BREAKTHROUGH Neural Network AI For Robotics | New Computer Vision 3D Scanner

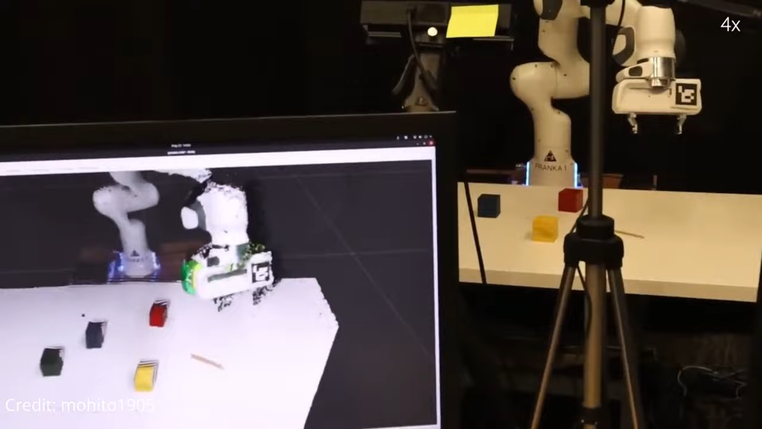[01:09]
per act then takes this information and outputs discretized actions by detecting
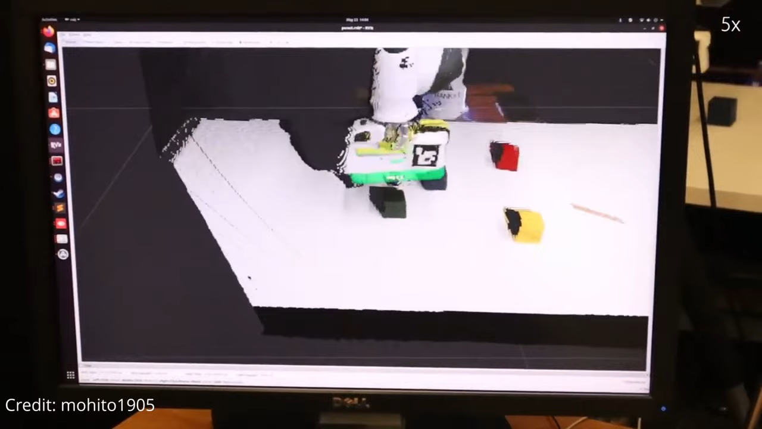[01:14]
the next best voxel action unlike frameworks that operate on 2d images the
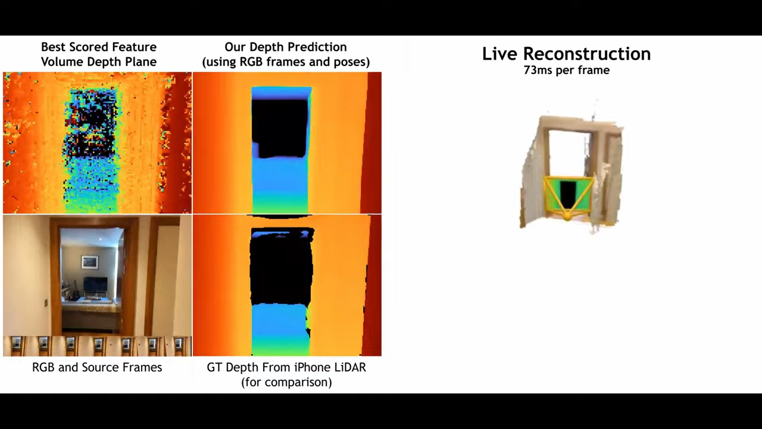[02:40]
reconstruction without 3d convolutions simple recon could be used in future augmented
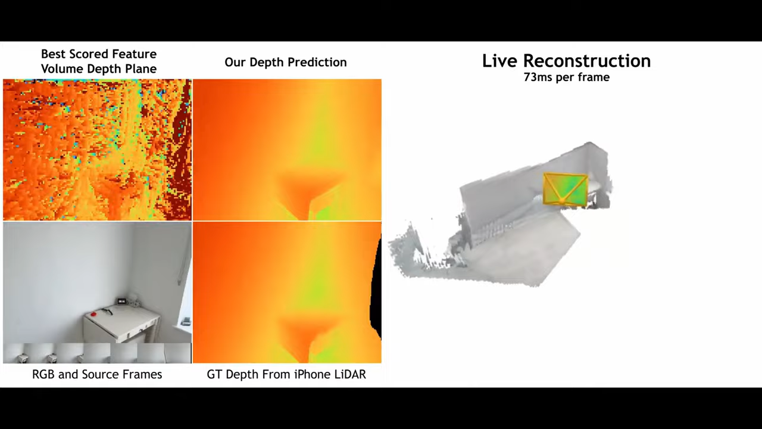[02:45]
reality and metaverse applications for making 3d virtual environments with both ease
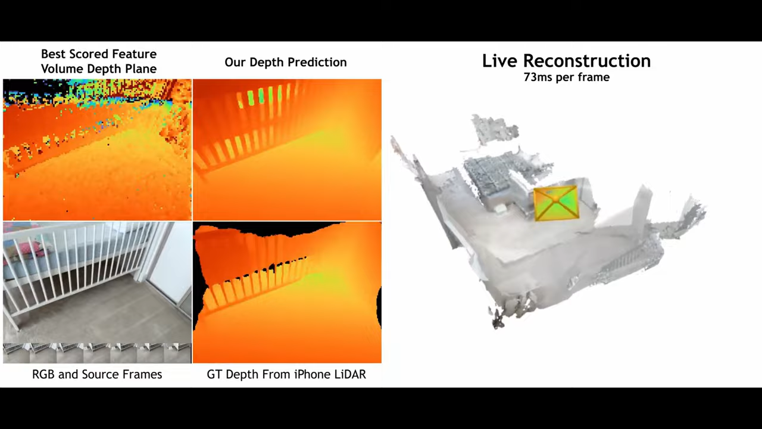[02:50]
and speed the batch size one performance is 70 milliseconds per frame which makes
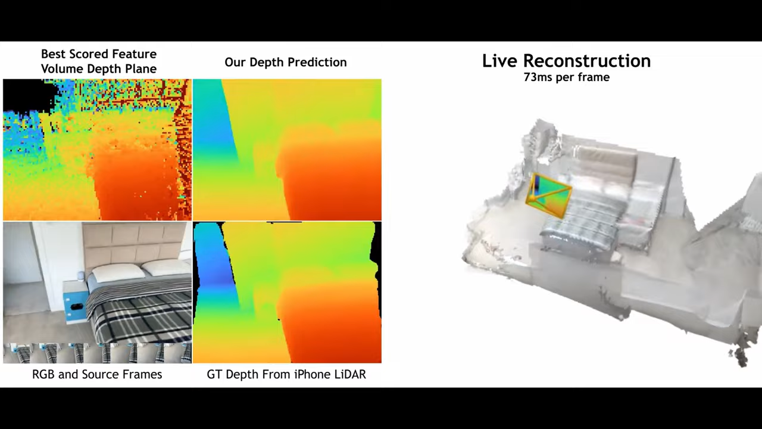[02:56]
accurate reconstruction via fast depth fusion possible
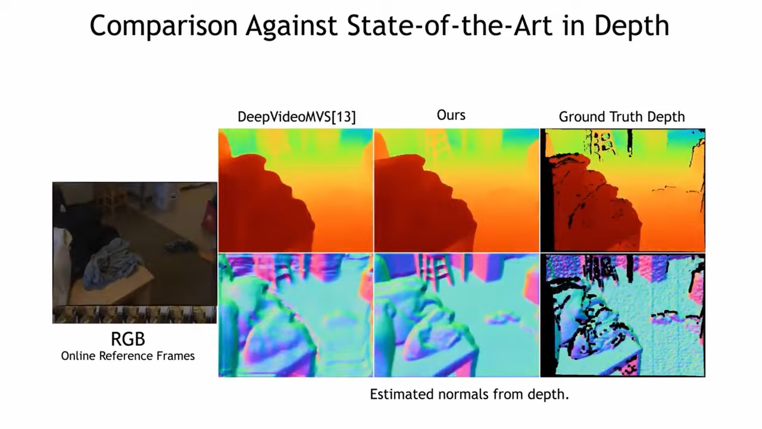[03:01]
traditionally 3d indoor scene reconstruction from posed images happens in two phases per image depth
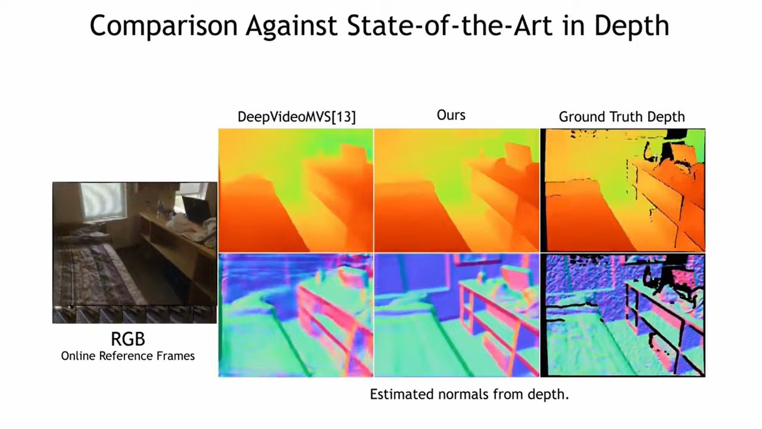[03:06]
estimation followed by depth merging and surface reconstruction recently a family of
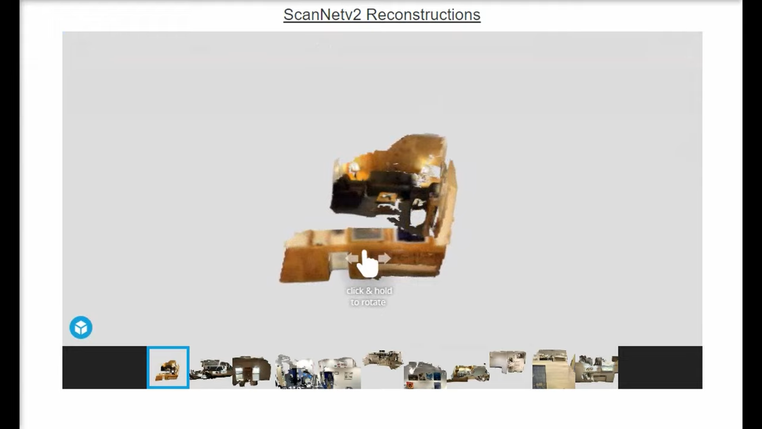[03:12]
methods have emerged that perform reconstruction directly in the final 3d volumetric feature space while these methods have shown impressive reconstruction results they rely on expensive 3d
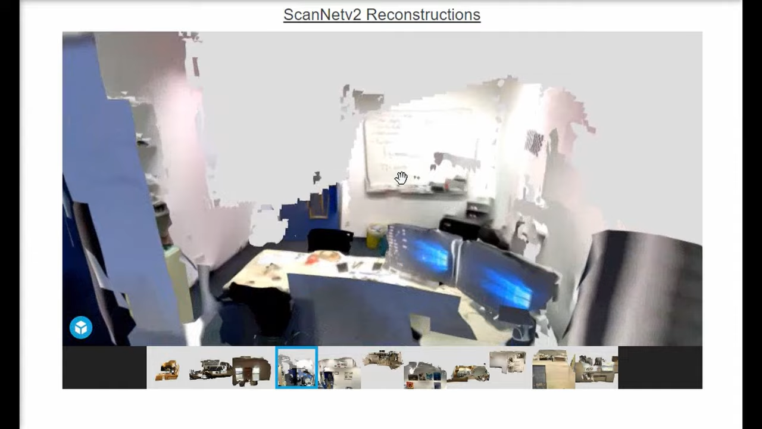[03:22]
convolutional layers limiting their application in resource constrained environments in this work they use the traditional route and show how focusing on high quality multi-view depth prediction
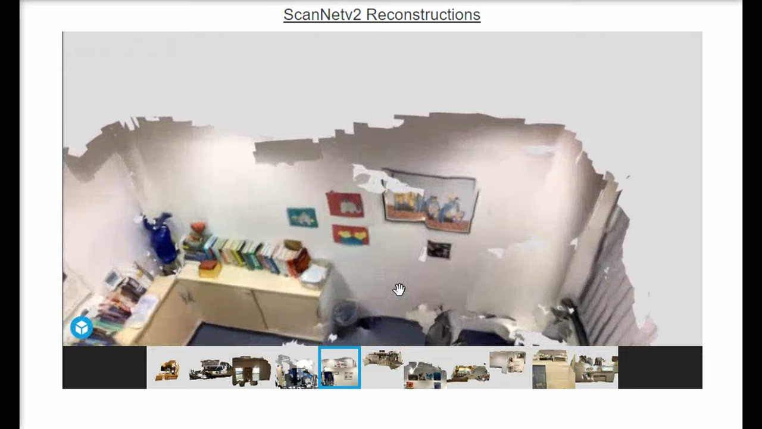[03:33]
lead to highly accurate 3d reconstructions using simple off-the-shelf depth fusion the
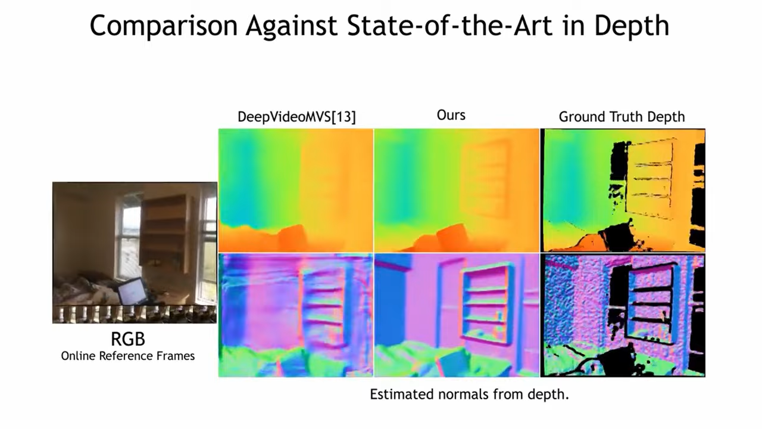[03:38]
researchers propose a simple state-of-the-art multi-view depth estimator with two main contributions
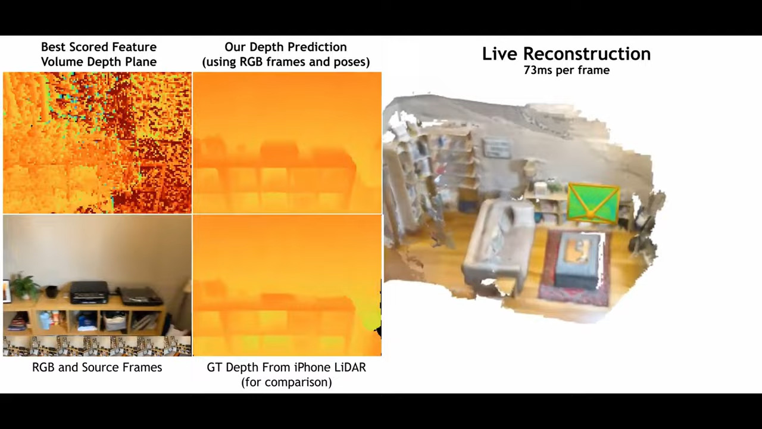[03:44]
one a carefully designed 2d convolutional neural network that utilizes
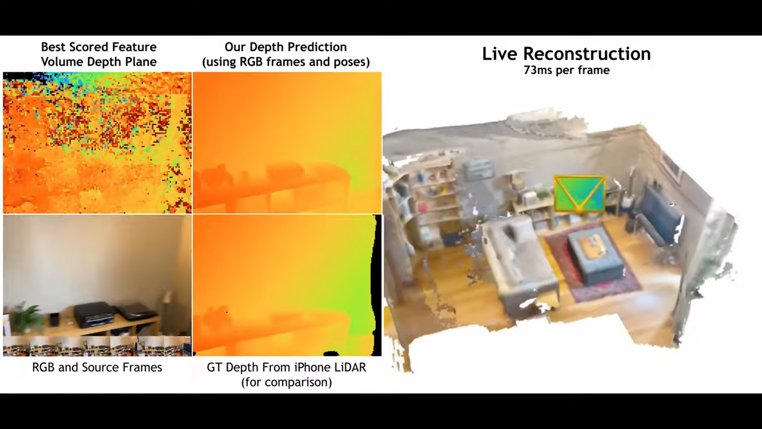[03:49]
strong image priors alongside a plane suite feature volume and geometric losses two
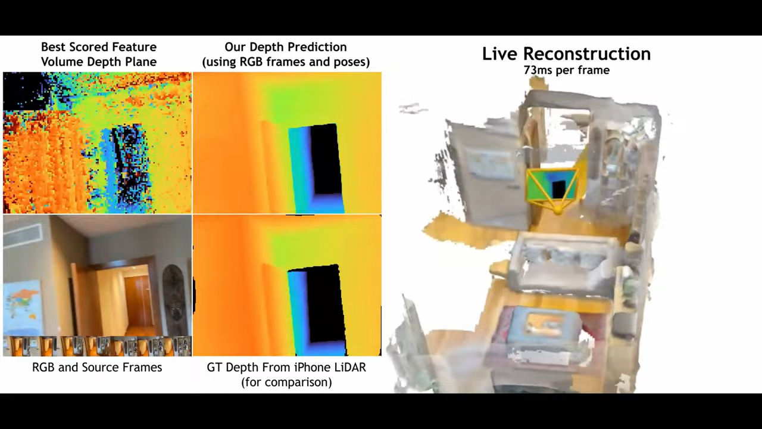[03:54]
the integration of keyframe and geometric metadata into the cost volume which
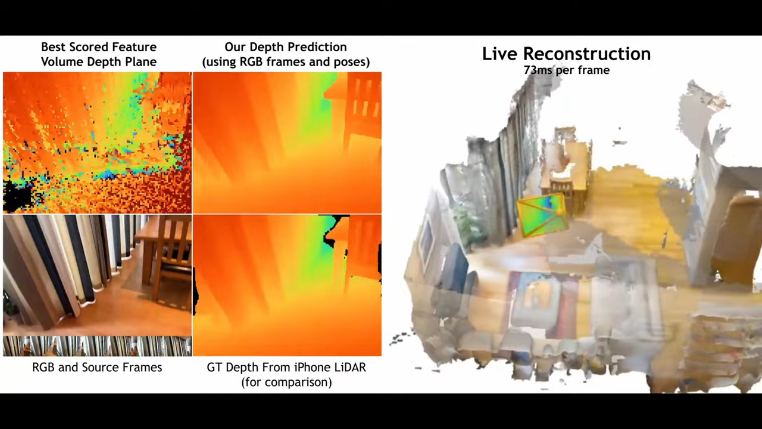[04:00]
allows informed depth plane scoring this method achieves a significant laid over the current
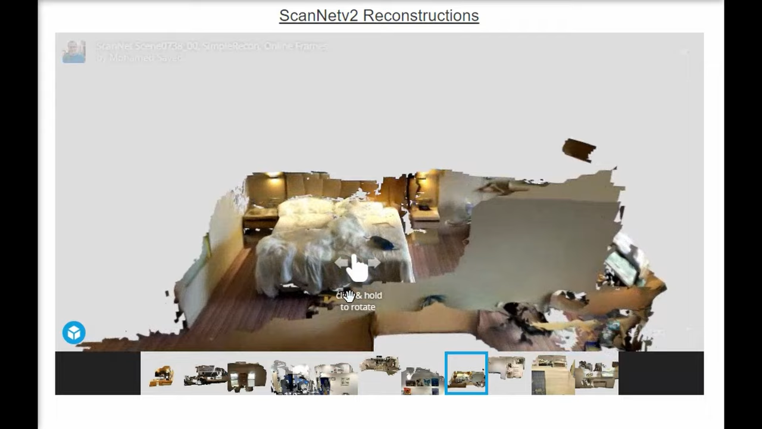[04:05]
state of the art for depth estimation and close or better for 3d reconstruction on scan
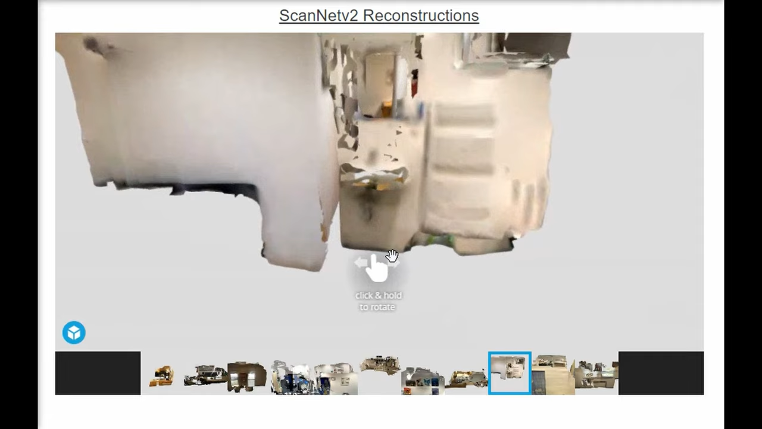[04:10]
net and seven scenes yet still allows for online real-time low memory reconstruction the key contribution is the injection of cheaply available metadata into the feature volume
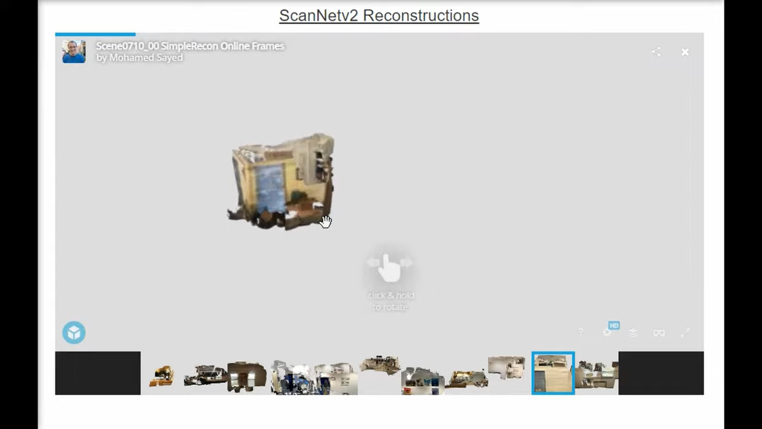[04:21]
each volumetric cell is then reduced in parallel with an nlp into a feature
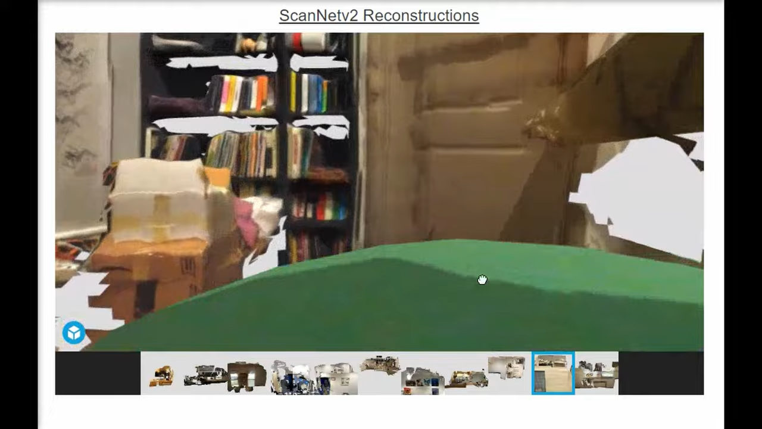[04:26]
map before input into a 2d cost volume encoder decoder finally there is
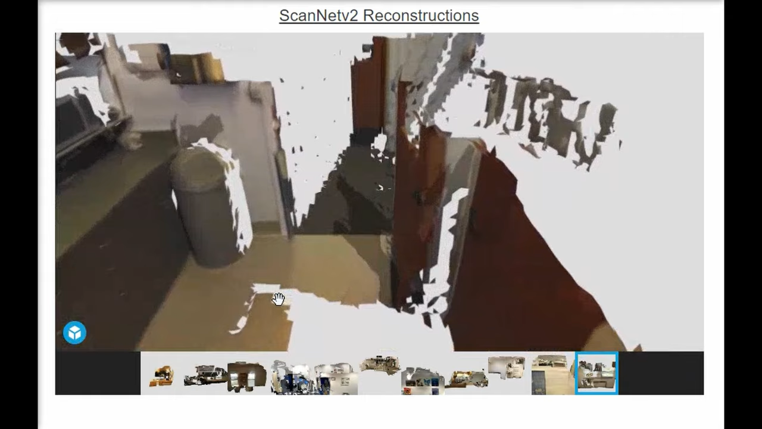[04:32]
also an image encoder specifically used to enforce a strong image prior when propagating and
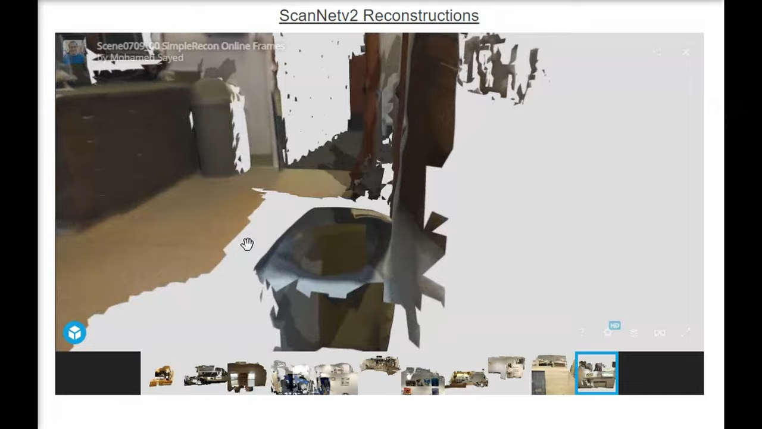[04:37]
correcting depth estimates from the cost volume throughout the frame in the cost volume encoder decoder